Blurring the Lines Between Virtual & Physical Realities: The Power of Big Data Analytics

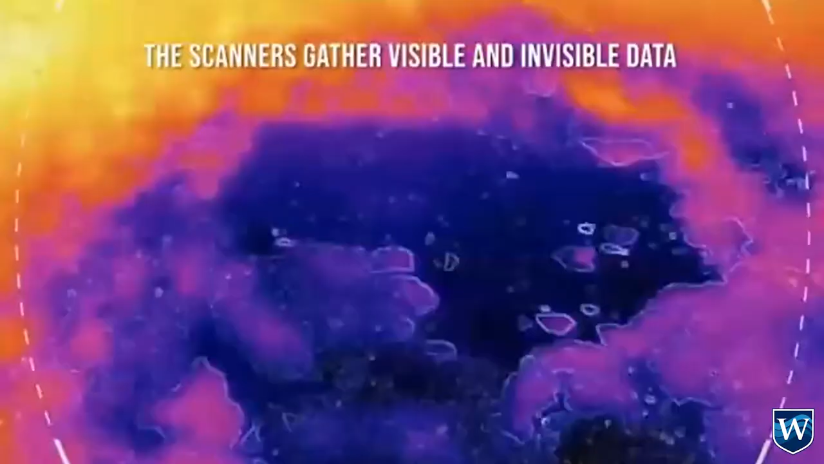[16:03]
We built a scanner, attached it to a truck.
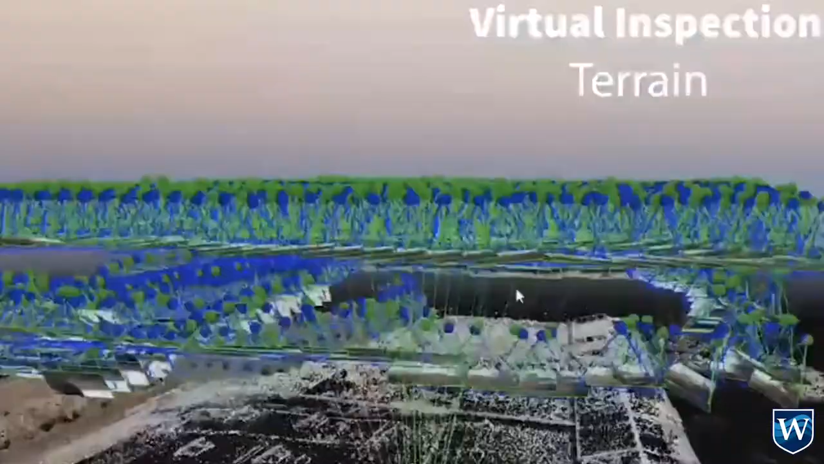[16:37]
And then we can sort of extend that out, then,
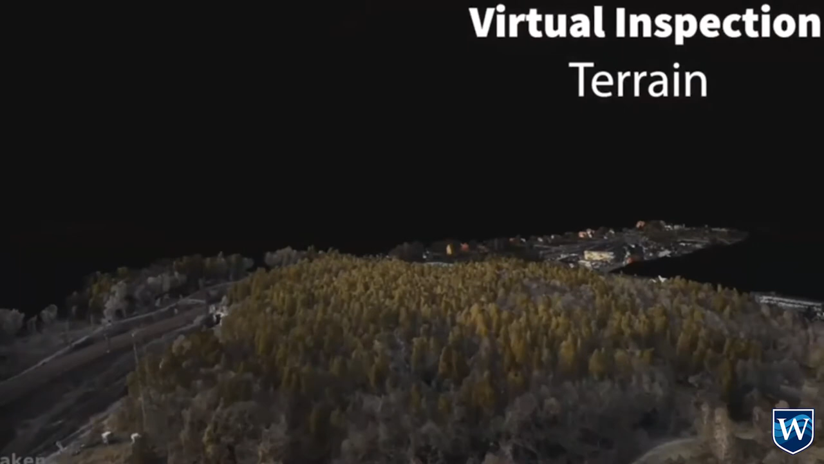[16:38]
to, again, using our drones and using, you know, data that comes in.
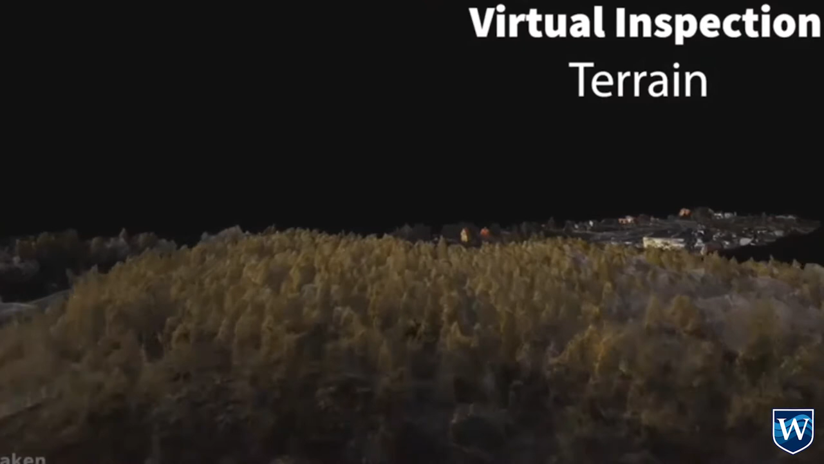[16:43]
We were able to extend that out, and we can say, okay, great. So let's look at other kinds of virtual inspection.
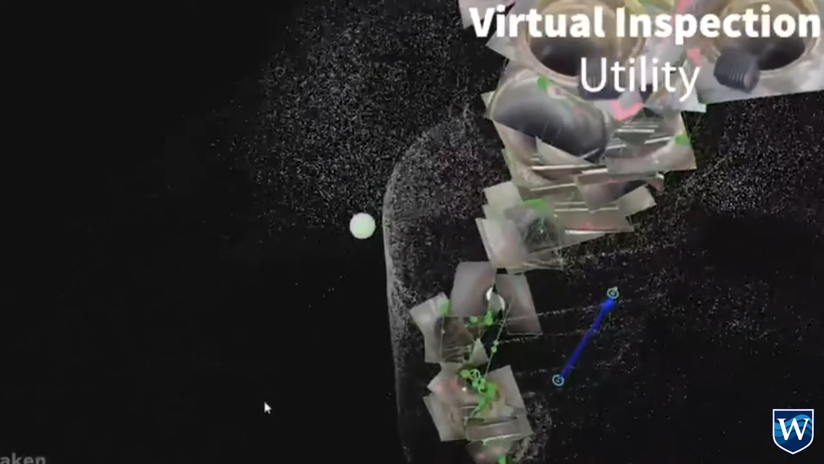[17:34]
We have LIDAR for being able to do georeferencing.
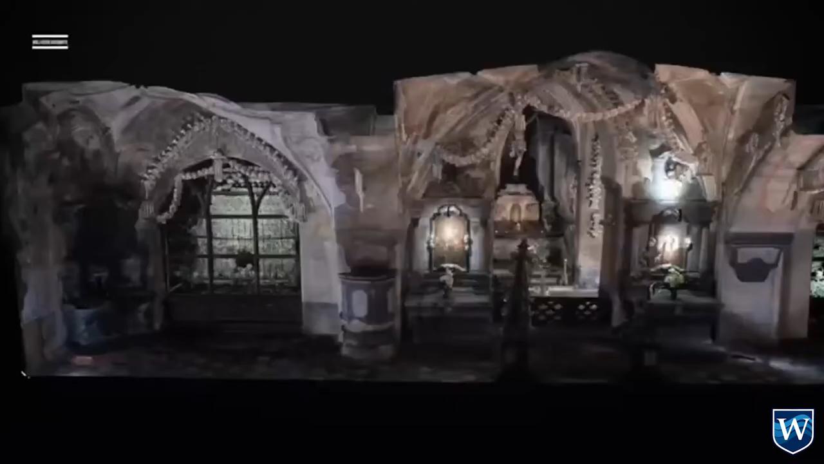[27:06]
And so all this is synthetic, we can do these little cutaways, right? So once you get a digital twin,
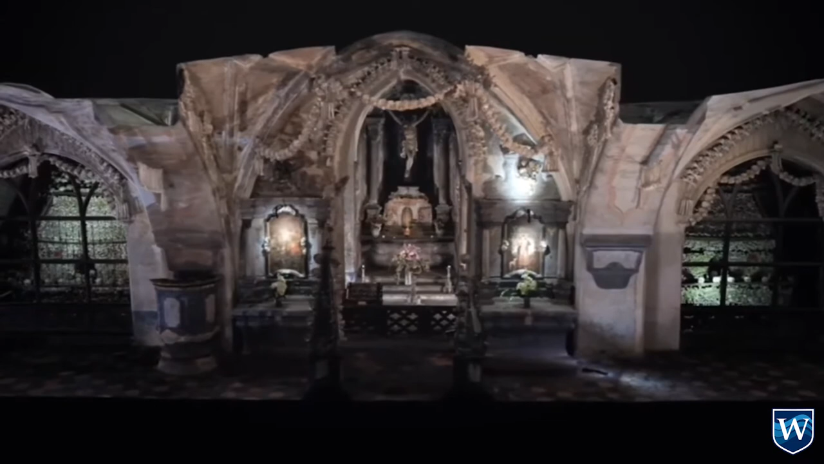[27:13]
one of the helpful things is that you can, you know, go in and you can sort of cut it up and you can look at it in ways that you otherwise couldn't view it or study it. And of course, there are people that can't travel here or may not have access to this facility for doing, you know, for basically understanding what this was.
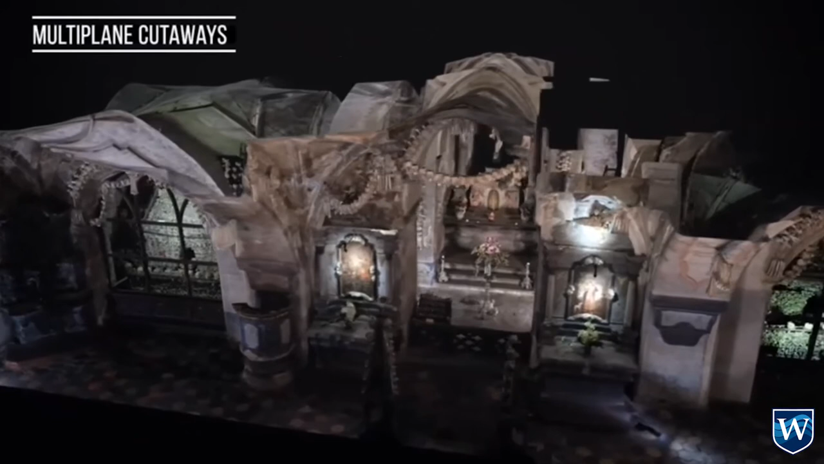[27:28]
Most of these people died from the Great Plague.
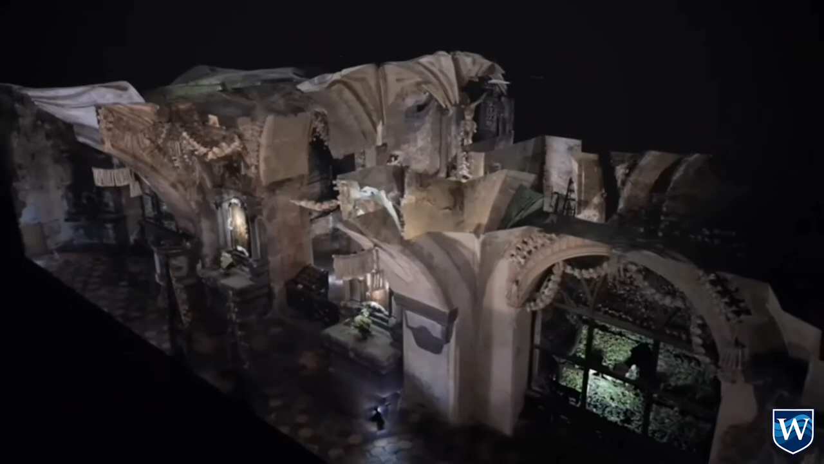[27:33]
And it's, you know, it's an interesting church.
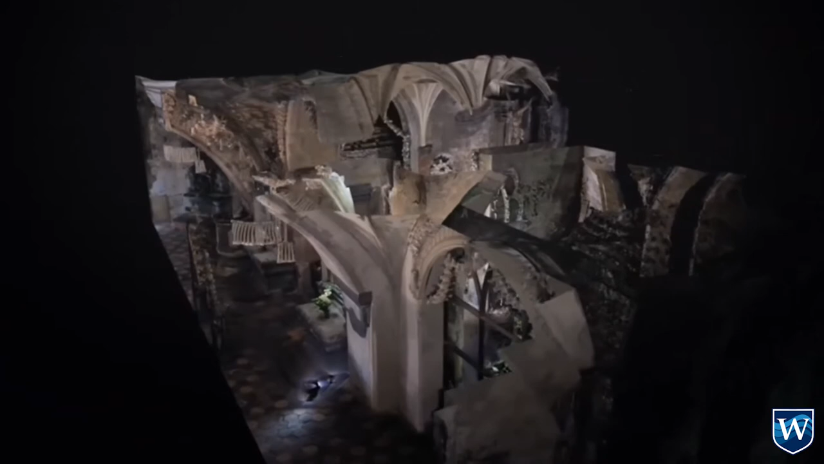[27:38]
The church itself is sinking, and there are a number of structural problems with it.
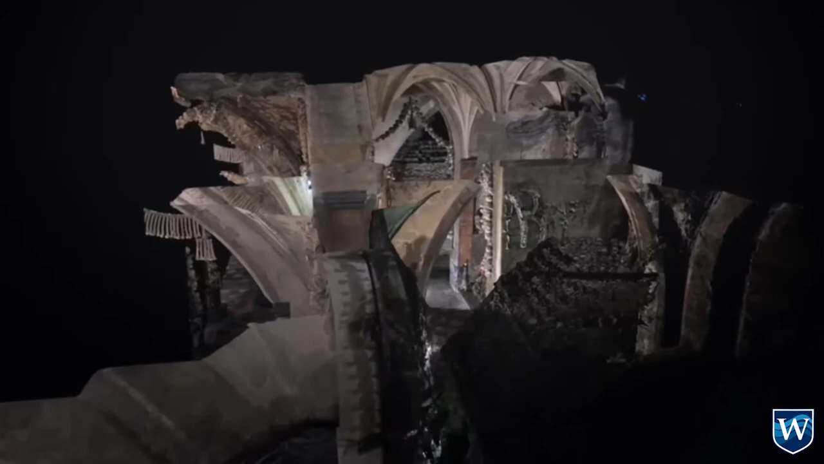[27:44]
And one of the things that we were doing as well was looking at some of those kinds of issues, which we'll see in just a second. They're still services. They're still having services there, correct?
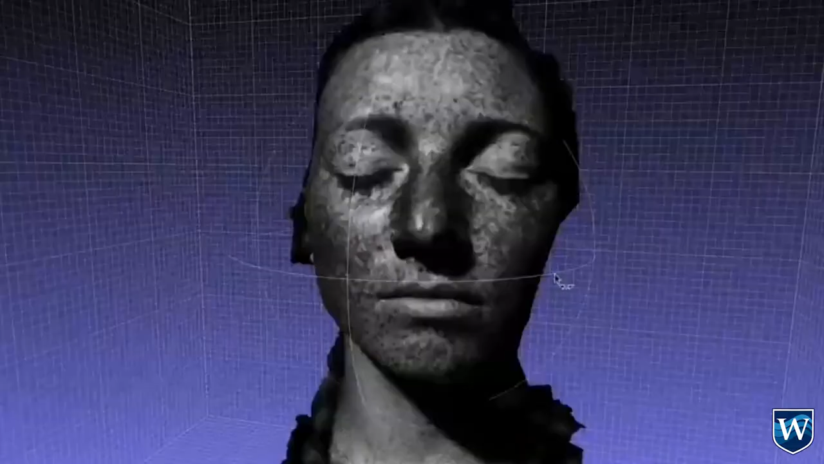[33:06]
And then, of course, we capture 3D just because we might as well.
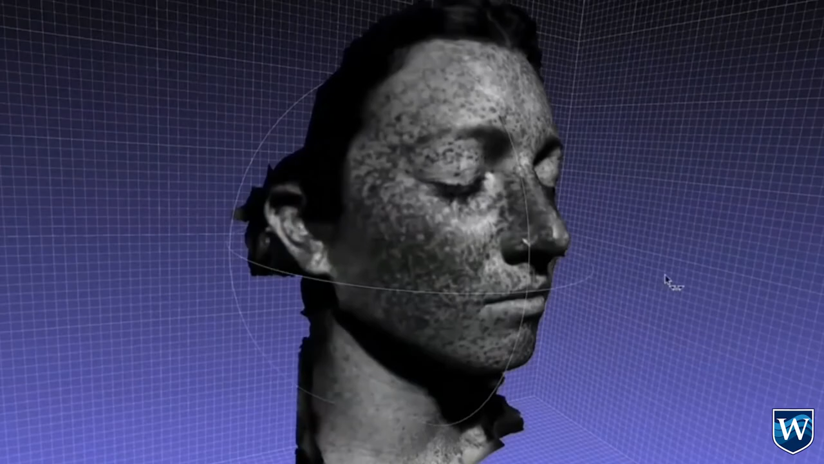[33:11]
And that way, if we are doing any kind of recognition, we can rotate it into the position that the reference image is at.